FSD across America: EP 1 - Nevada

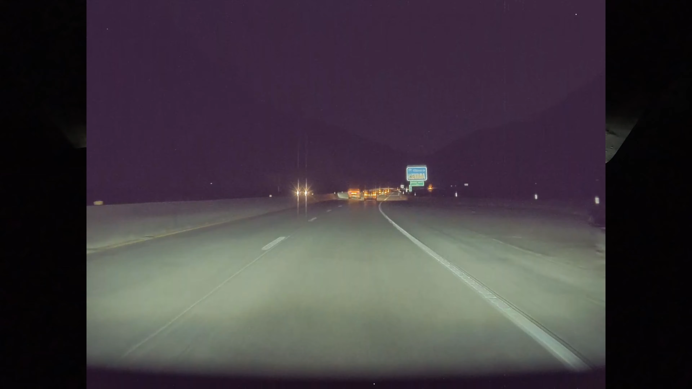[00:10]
So this is the first episode of my FSD Across America series and we're doing a 10-minute trip to Walmart in Fernley, Nevada.
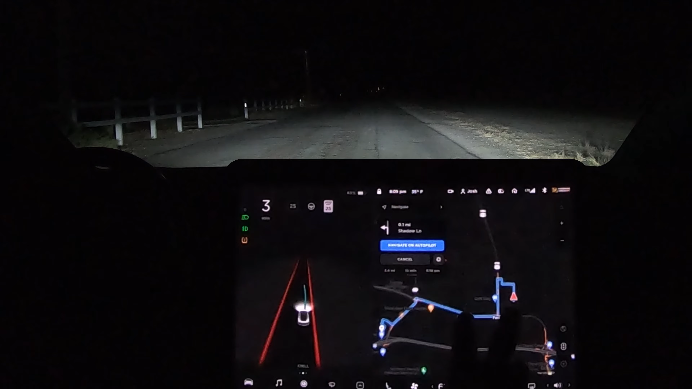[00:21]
So I haven't pre-tested this or anything. I have no idea what these roads are like. So here we go. We're starting off in this little neighborhood.
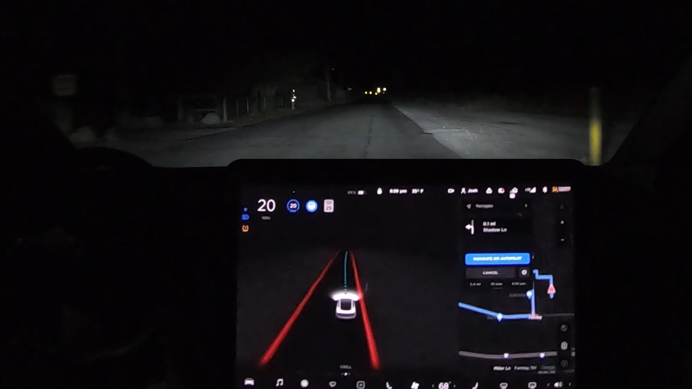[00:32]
And yeah, we'll see how it goes.
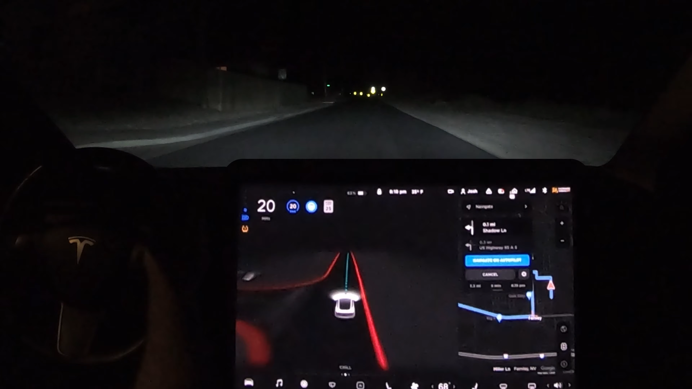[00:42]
Hopefully nobody comes because the system always drives too far to the left. But it seems like a sleepy old little town here. Not too much going on. And I'm still on 10.4.
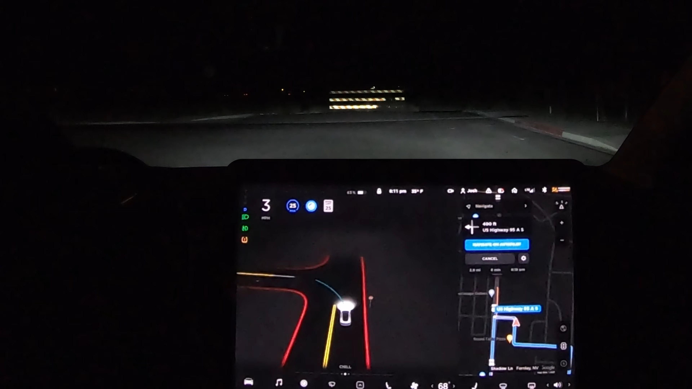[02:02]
And then the roads were closed because they were private roads. And it was funny. And I was kind of nervous because it's in the middle of nowhere in Nevada, you know. Looks like we got a person here, no problem. Home Corvette. And the left of the stop sign. So I think this will be an unprotected left. Oh, yeah. And a tough one, too. See how we do here, guys.
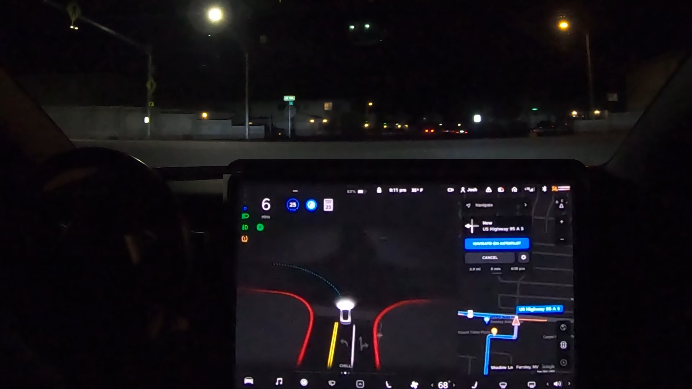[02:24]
Oh, yeah, no traffic, no problem. So I do apologize for the night drive. I'll typically be driving during the day. But I'm kind of eager to get the first video edited and out to you guys. So it's going to be a night drive here for the first one.
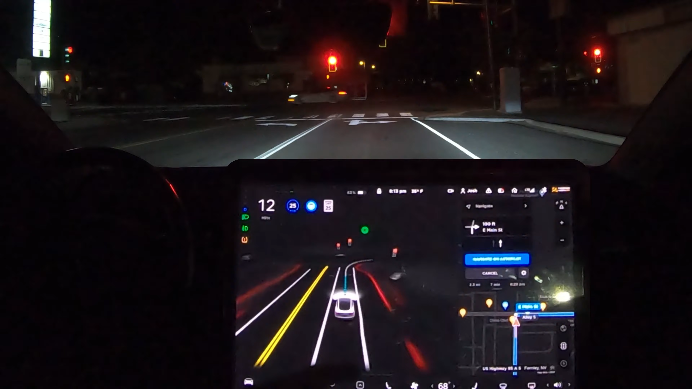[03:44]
evening snack run to McDonald's or to Walmart. I didn't choose on the map where to go. I just told it Walmart. In hindsight, I probably should have selected an actual spot. But let's see. Let's see how it does.
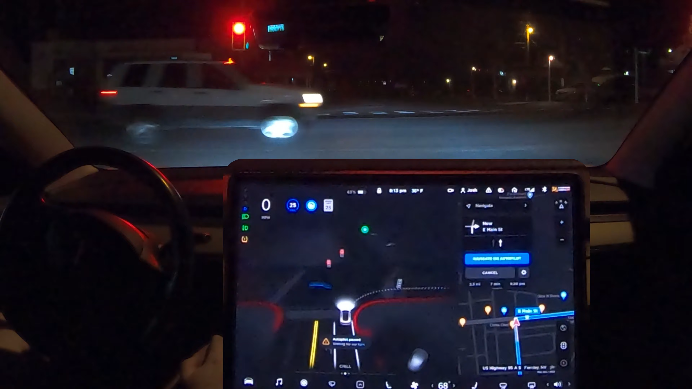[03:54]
We got some traffic, but there are lights turning. Yep, that's good.
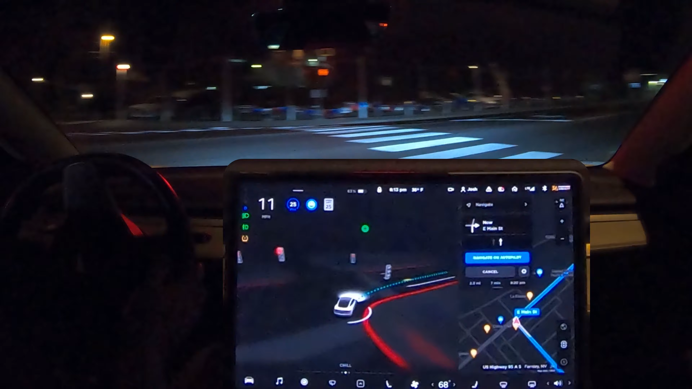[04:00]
The one thing I think Tesla is already really good at is selecting is like allowing the user to select on the map and then navigating to that spot. It's something that Uber and Lyft and those folks have to do. It's a feature. And I think that's something they're already very good at.
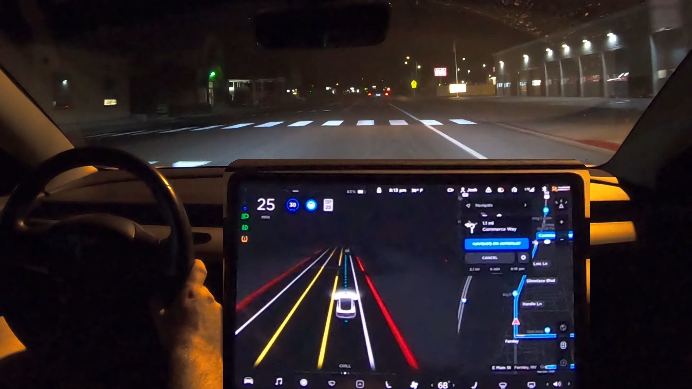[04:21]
So for the RoboTaxi service, I think that part will be already handled really well. So looks like we have a roundabout up here and we have to take the third exit. So we'll see if it gets out right.
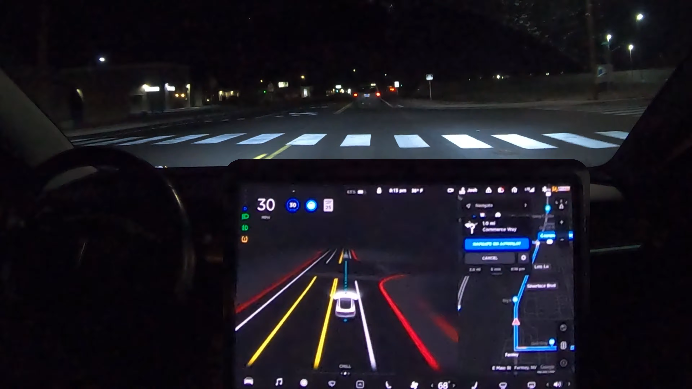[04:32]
But so far so good. I had planned to shoot in Reno, but Reno is actually a larger city than I had realized.
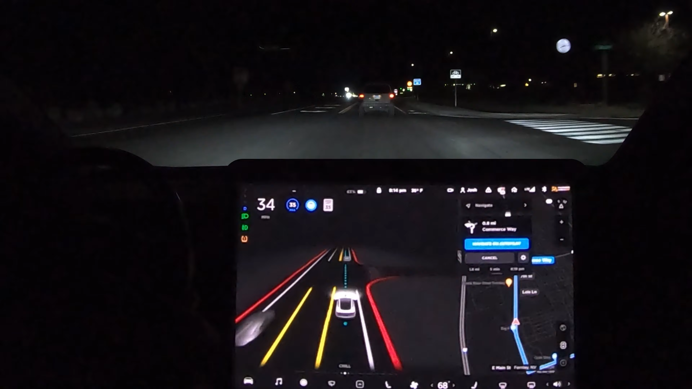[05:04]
And then I kind of wanted to navigate to the Tesla factory, but I didn't do that either. So I guess here we are. I think that roundabout is going to be tough.
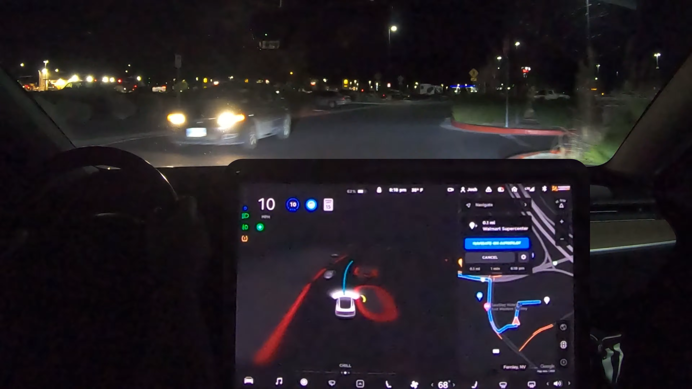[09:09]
Yeah, it looks like we're getting close. Nervous around this car. Yeah, I think we're there. I don't know what you guys want to consider a success. I'm not sure if the system is supposed to drive through parking lots or not. If you guys let me know if the system is rated for parking lots, I honestly don't know. But yeah, looks like we've done it, my friends. All right. Cool.